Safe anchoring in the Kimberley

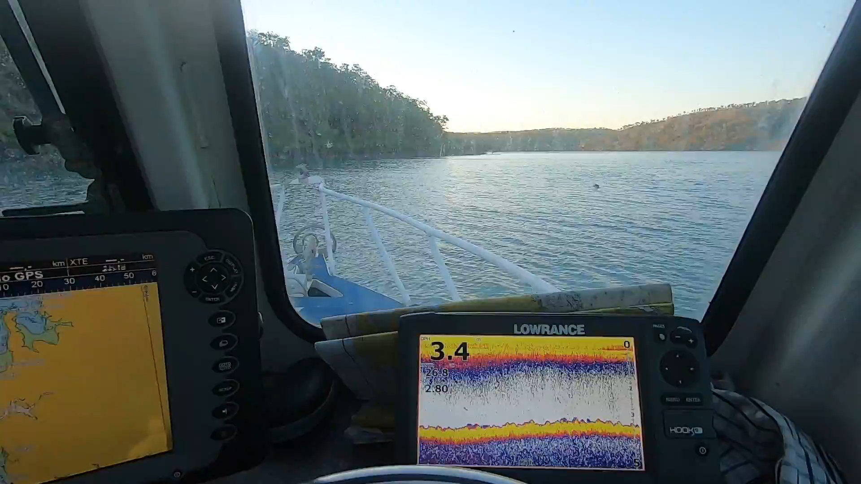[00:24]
One of the easiest ways to lose your boat up here is by not being careful where you anchor. Every time I look for a spot, I do a little grid pattern and I make sure there's no big holes or rocks.
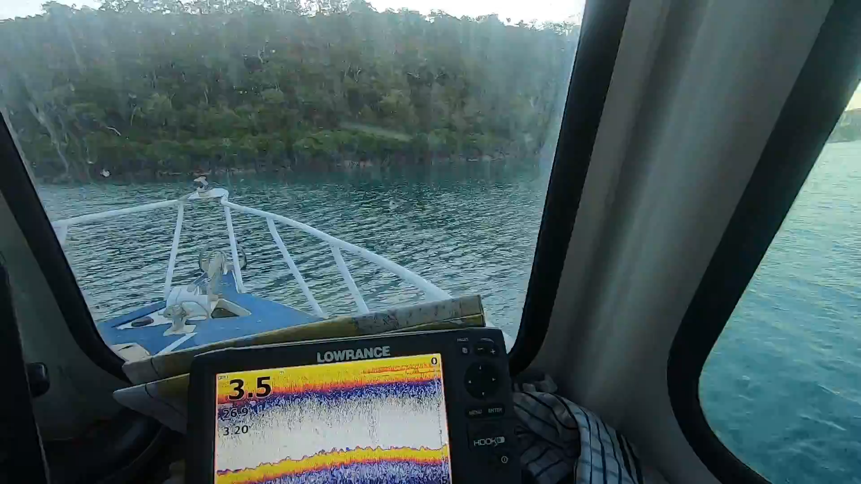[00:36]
This is applicable, of course, if you're going to be parking up somewhere where there's a chance that the water's going to run out.
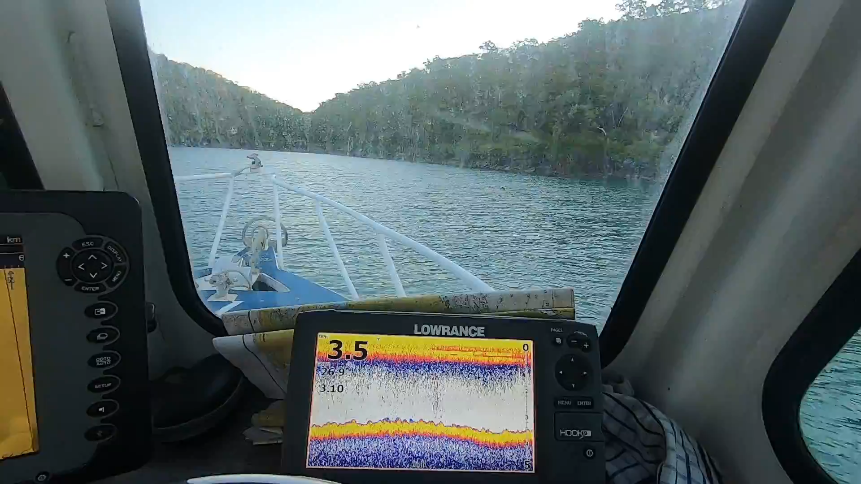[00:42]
So looking good now, three and a half metres. We may keep enough water underneath us tonight that we
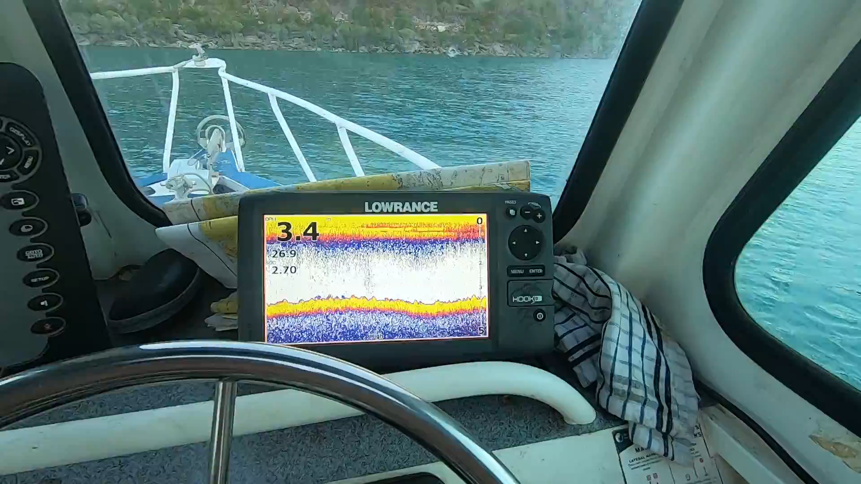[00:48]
don't touch the bottom because we are on neeps and it's a three and a half or four metre tide running. But most important thing is it's a flat bottom and it's flat for a good 50 metres either way.
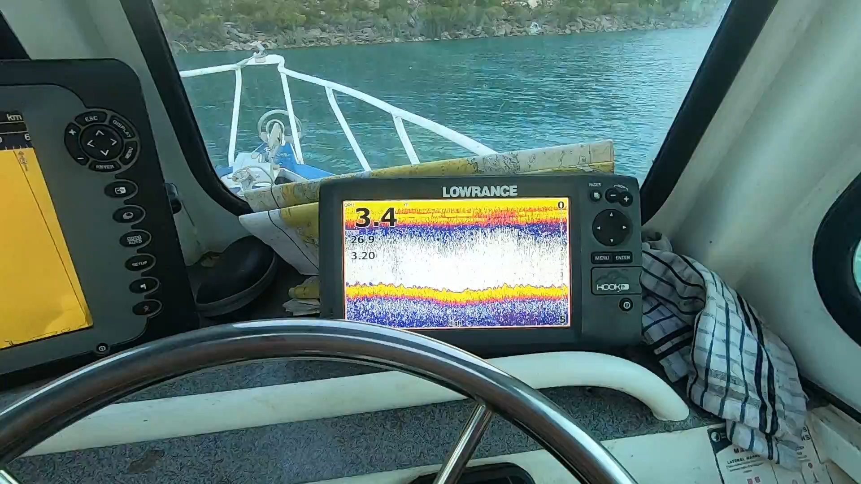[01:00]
So no matter where I swing as the wind shifts around,